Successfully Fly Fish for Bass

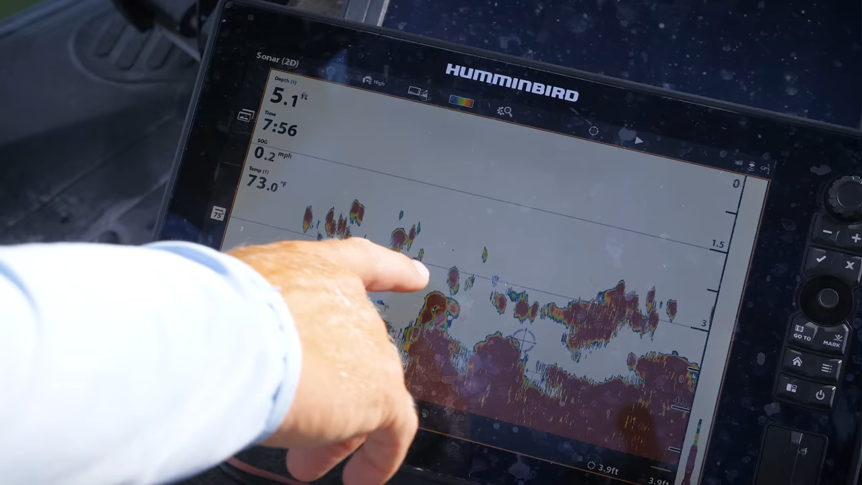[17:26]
On screen: depth 5.1 ft, water 73.0°F, speed 0.2 mph
You may need to use sonar to locate the baitfish, or you need to find out from local intelligence where bass and baitfish congregate during the summer.
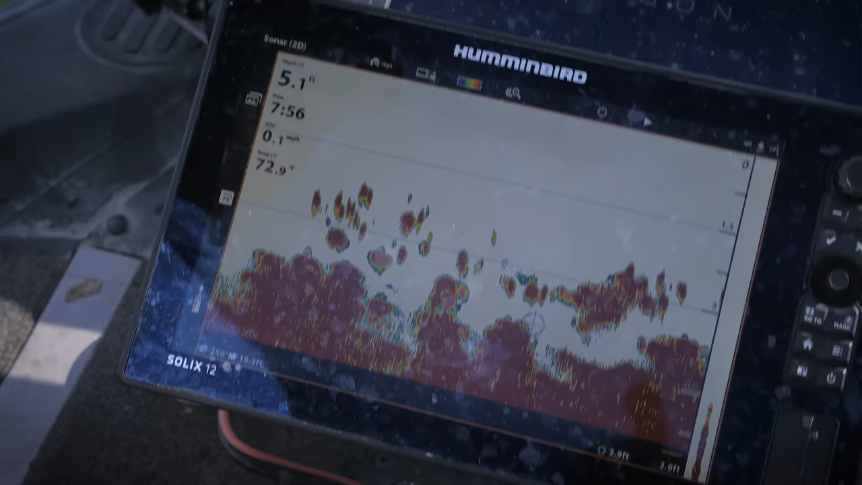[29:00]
On screen: depth 5.1 ft, water 72.9°F
If you don't see any surface action but spot baitfish schools on your sonar,